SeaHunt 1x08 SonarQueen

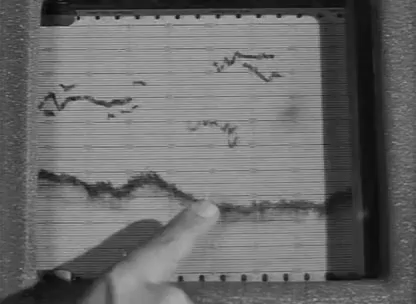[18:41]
you see this line here it marks the depth of the ocean floor right below us look at that that's a school of fish passing over the bottom